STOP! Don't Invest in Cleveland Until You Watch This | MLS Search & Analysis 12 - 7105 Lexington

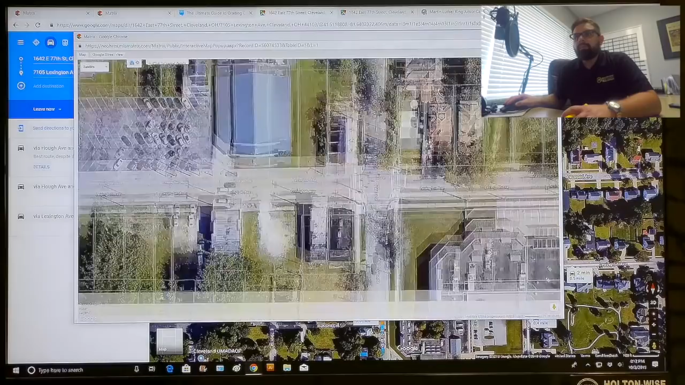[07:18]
here used to be a property that was a torn down house right here there's four used to be a house four